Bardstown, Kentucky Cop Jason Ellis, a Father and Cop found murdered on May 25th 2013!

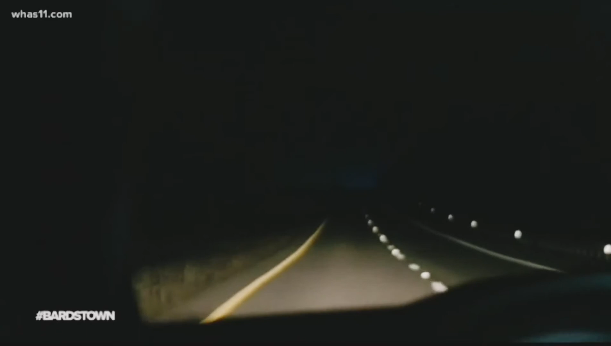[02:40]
Driving the dark and desolate Bluegrass Parkway, Jason was heading home. The officer took his typical route, winding around exit 34.